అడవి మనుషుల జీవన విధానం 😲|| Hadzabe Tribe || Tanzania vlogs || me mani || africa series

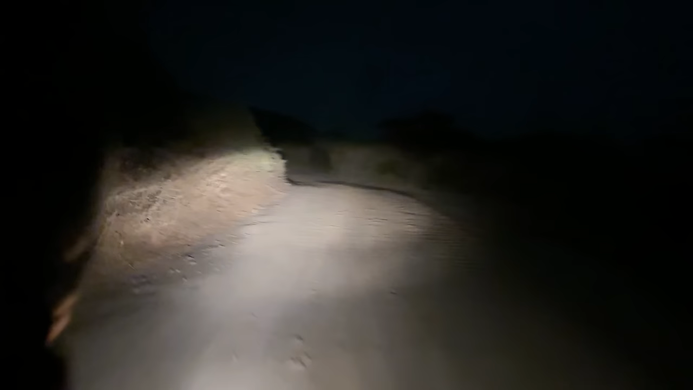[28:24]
చుట్టూ లోకల్స్ అందరూ చేరిపోయారు. ఇంక ఈ నైట్ టైంలో వీళ్ళందరితో పెట్టుకుంటే కరెక్ట్ కాదని చెప్పి ఇంక వెంటనే ఒక బోడా అతను కనిపిస్తే ఈ బైక్లో అయితే నేను లిఫ్ట్ అడిగి వచ్చేసా.
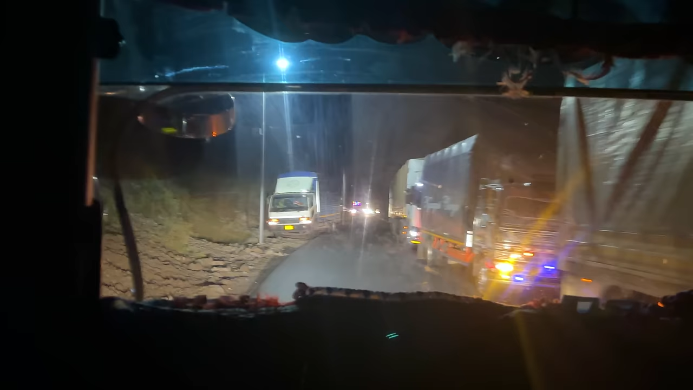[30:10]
బండి అయితే చాలా స్లోగా వెళ్తుంది, టైం ఇప్పుడు అర్ధరాత్రి 1 గంట అయింది, అప్పుడిప్పుడు 7:30 ఎక్కాను నేను ఇది. వీళ్ళు లిఫ్ట్ ఇస్తే ఈ 150 కిలోమీటర్లు వెళ్ళడానికి దాదాపు వీళ్ళు 6-7 గంటలు తీసుకునేలా ఉన్నారు.
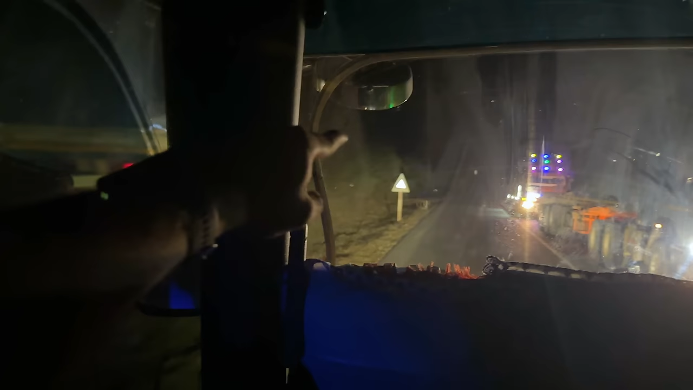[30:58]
అండ్ ఇందాక నేను వెళ్ళే రూట్లో అయితే నాకు ఈ సైడ్న 2 జిరాఫీలునో ఒక 4-5 జీబ్రాలు అయితే కనిపించాయి, భలే అనిపించింది.
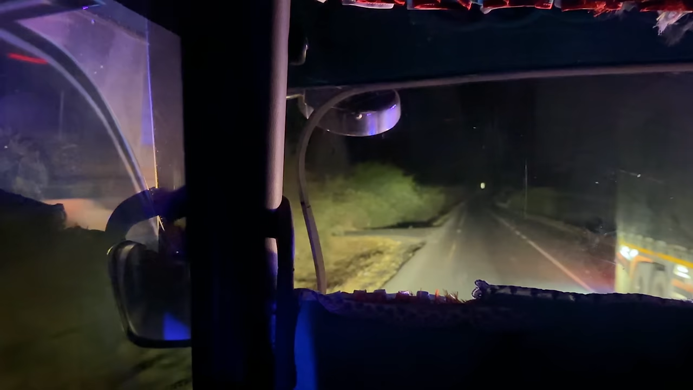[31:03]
చూడొచ్చు ఇదంతా ఆరుష నుంచి సెరంగేటికి వెళ్ళే రూట్ అనమాట, మొత్తం అడవే, అడవిలో నుంచి అయితే అర్ధరాత్రి ప్రయాణం.
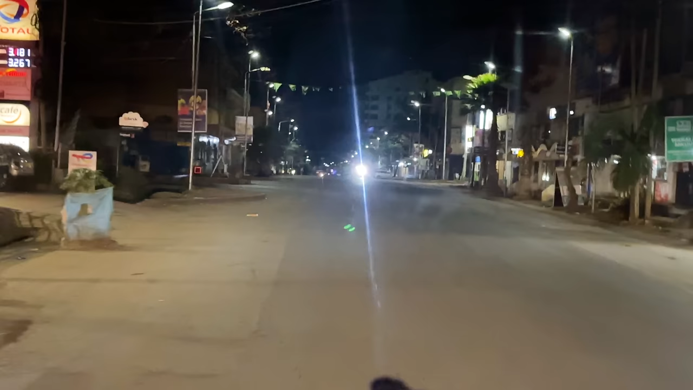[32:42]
చూడండి అర్ధరాత్రి రోడ్డు మీద ఒక్కడు కూడా లేరు, రోడ్లు మొత్తం నిర్మానుష్యంగా ఉన్నాయి, ఒక్కలమే వెళ్తే వేసే అవకాశం ఉంది.